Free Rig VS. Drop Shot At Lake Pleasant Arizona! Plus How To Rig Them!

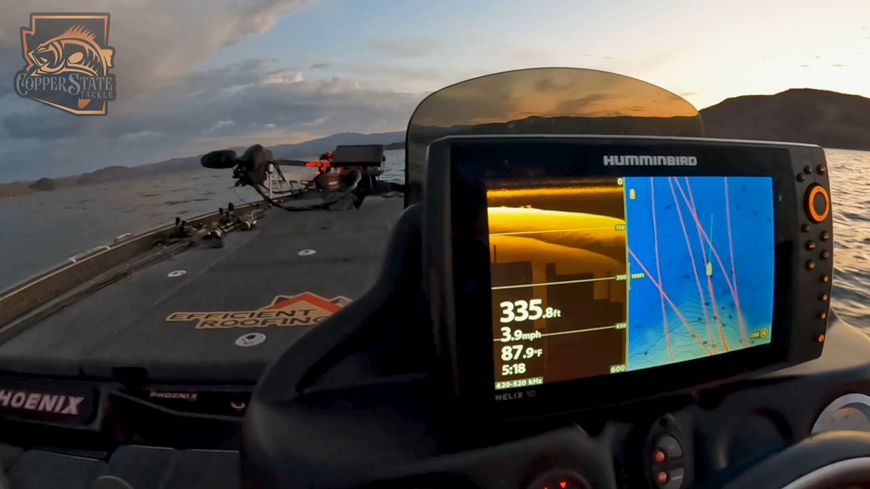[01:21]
On screen: depth 335.8 ft, water 87.9°F, speed 3.9 mph
So let's see if it'll go back to normal here. So basically you have right here. This is the shad and the shad are all packed right now. Let's see if it'll show it. You got to love it when the graph gets all messed up, but the shad are basically from 25 to 35 foot of water. If I was in shallower water, there you go. You can kind of see now if it goes normal.
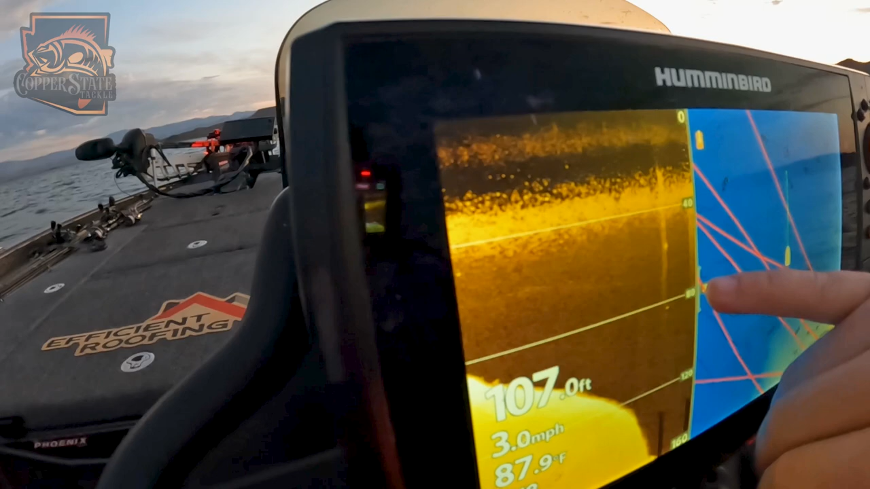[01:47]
On screen: depth 107.0 ft, water 87.9°F, speed 3.0 mph
My graph's all messed up right now. But 25 to about 40 foot of water is where those shad are at.